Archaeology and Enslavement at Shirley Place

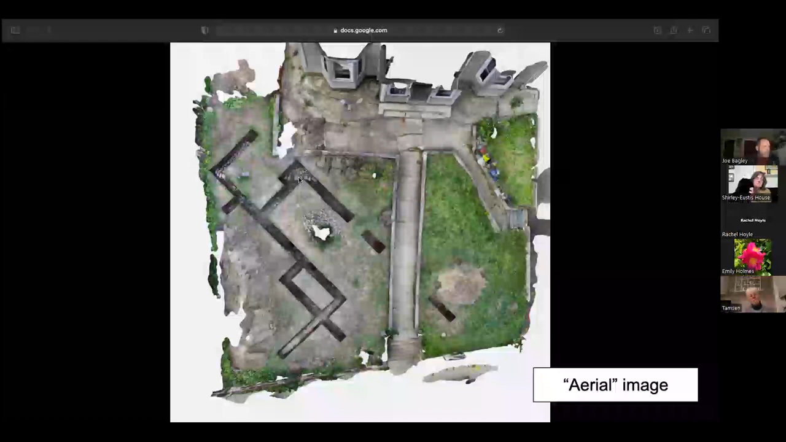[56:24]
These are just little pokes that go down a little bit deeper. You have this really light soil happening down here and then the very obvious series of cobbles in the top and we're going to talk about all of those next. Okay. So in trench three we first encountered the cobbles and you can see here that there's a very distinct edge to these things.